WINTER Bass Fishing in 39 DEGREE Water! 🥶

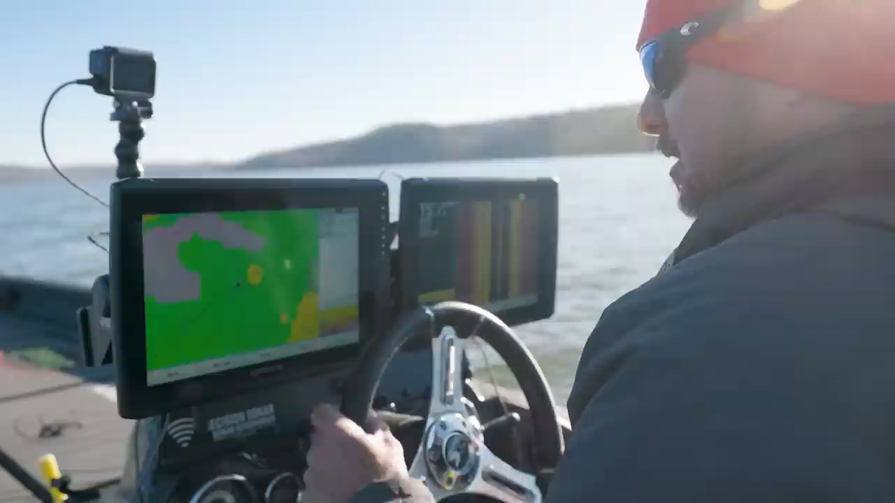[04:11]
over and see if there's any brush or grass or anything on it you can see the creek channel kind of touches it as a whole this is not a really deep lake so any kind of you know contour where those
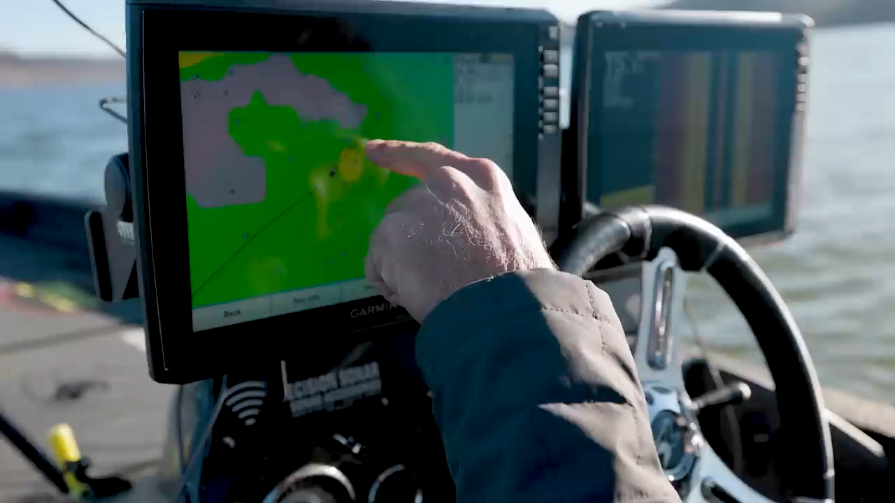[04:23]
lines right there all get close means you know like a steeper drop up here on this upper end you know it looks like a good place for them to live in the winter time we just need to have a little structure looks like maybe an old road or something going across
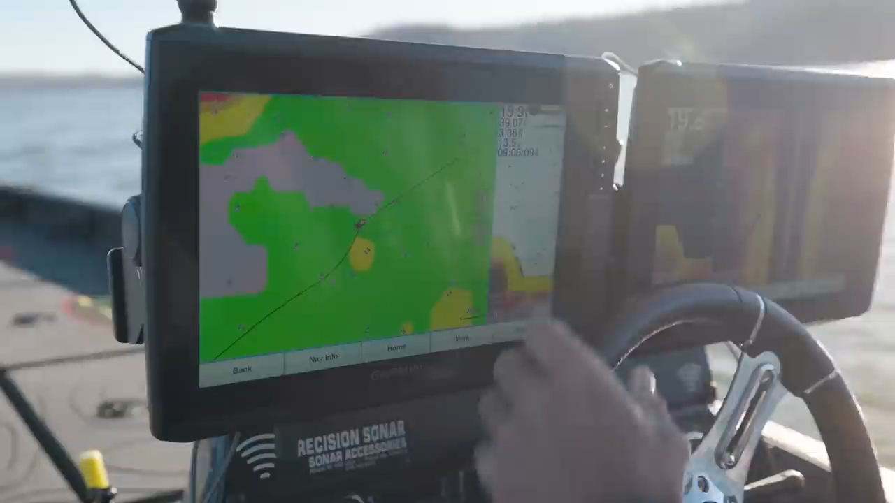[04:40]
i see a few fish out here in the ditch those typically aren't bass but
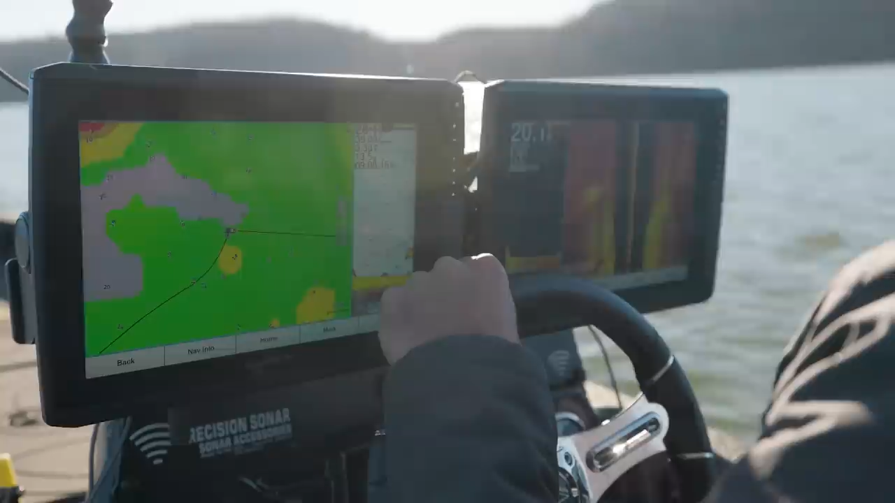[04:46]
bass want to be on something you know they want to live
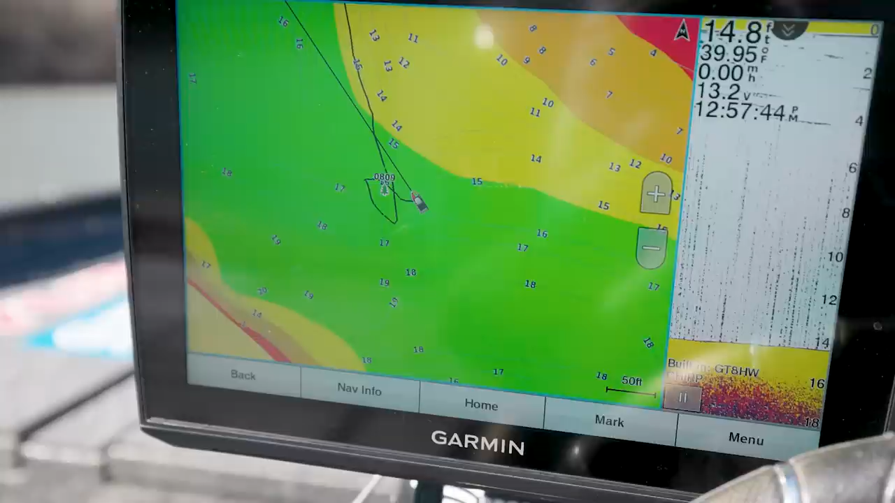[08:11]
change in it you can see it's just a little and it's not much it goes from like 14 to 17 or 18 but it's got a couple big stumps on it